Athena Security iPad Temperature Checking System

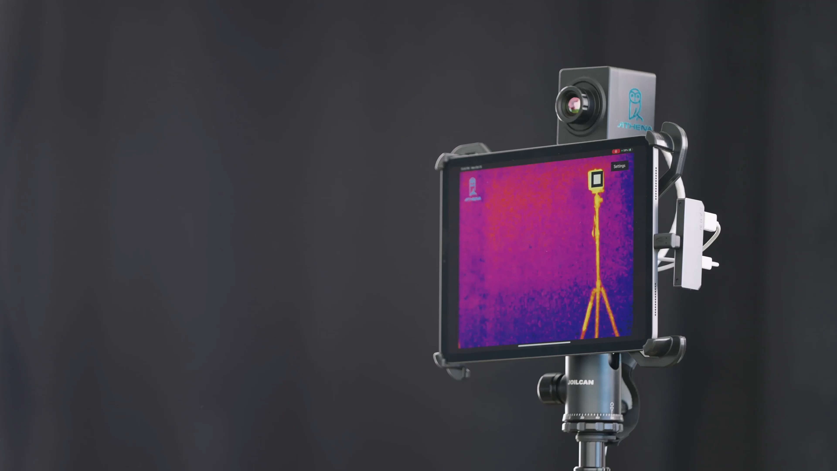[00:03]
This is the Athena temperature detection system.
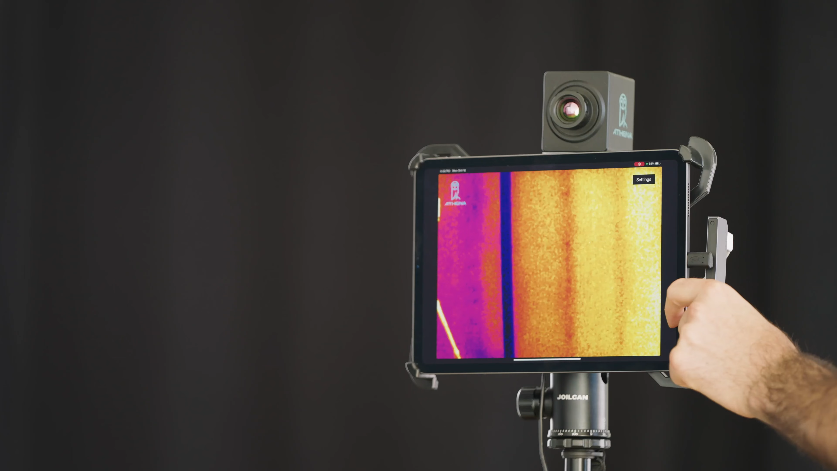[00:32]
The Apple iPad does the processing, the facial recognition,
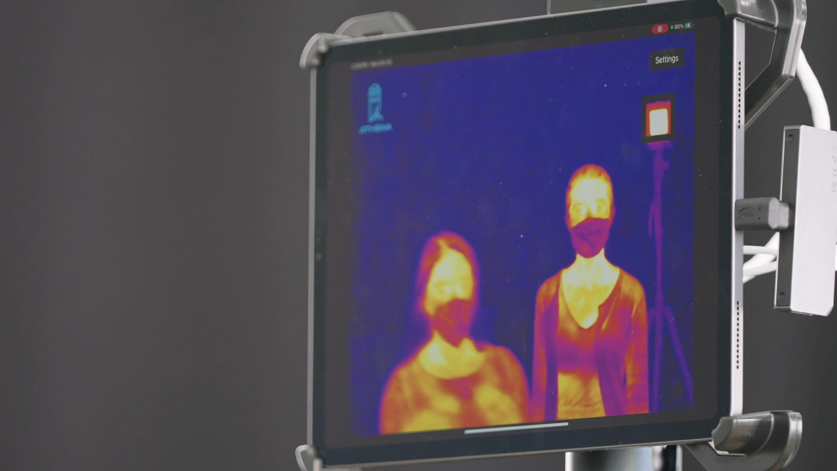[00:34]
takes all the data from the thermal imaging camera, compares it with the HSRP reference, and shows you the image on the screen.
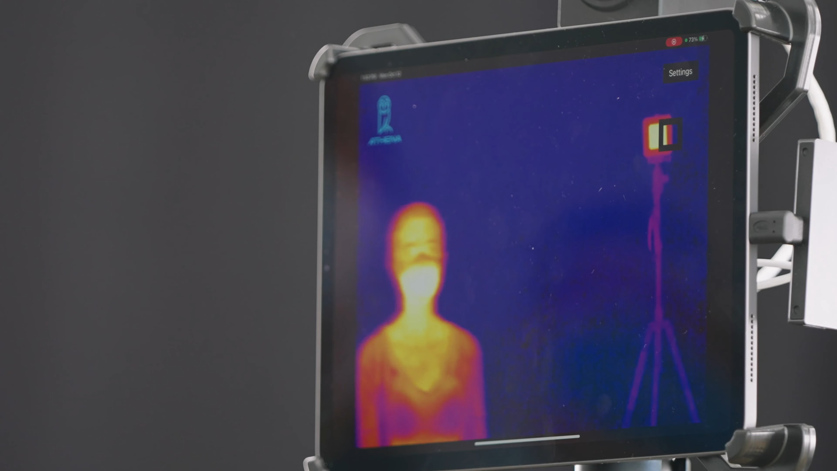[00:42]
If you detect somebody with an elevated temperature, it has options for an audio or visual notification, and a notification on your Android or iPhone.